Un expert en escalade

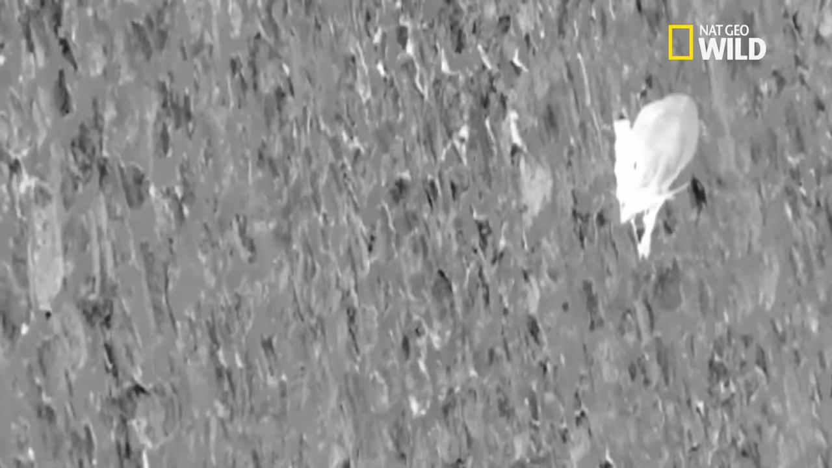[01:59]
Le moindre faux pas risque d'envoyer l'animal 30 mètres plus bas ou l'attend une mort certaine.